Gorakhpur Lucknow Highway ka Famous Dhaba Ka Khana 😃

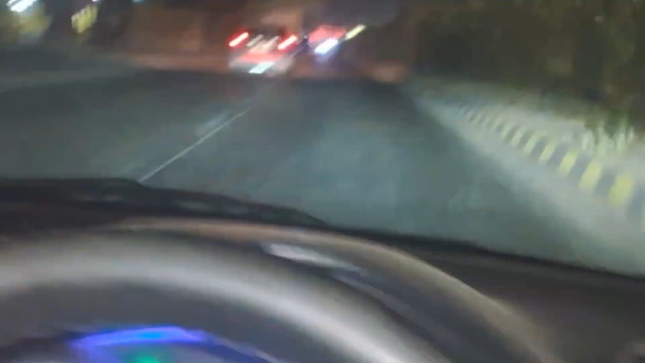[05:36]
ये कुछ रात का, ये गोरखपुर टू लखनऊ हाईवे है NH। चलिए
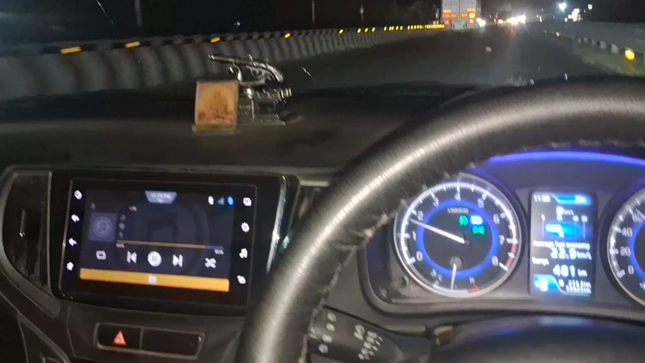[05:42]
हम लोग लखनऊ में पहुंच चुके हैं। देखिए लखनऊ के पहुंचते ही लाइटिंग का जबकि दिखने चालू हो गई,
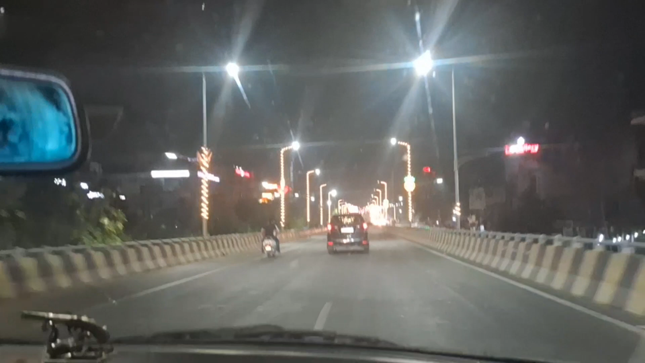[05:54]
देख सकते हैं आप लोग कितनी अच्छी लाइटिंग की गई है। चलिए होटल की तरफ चलते हैं गाइस।
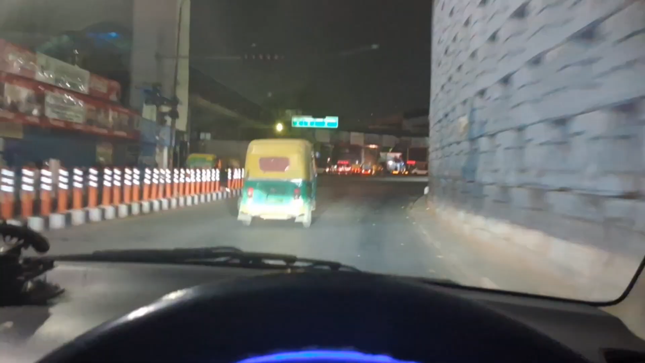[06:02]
तो ये है गाइस पॉलिटेक्निक का चौराहा लखनऊ का, रात में कुछ इस तरह का दिखता है, देख सकते हैं आप लोग। ऊपर मेट्रो गई है, नीचे गाड़ियां चल रही है और ऊपर ब्रिज भी है।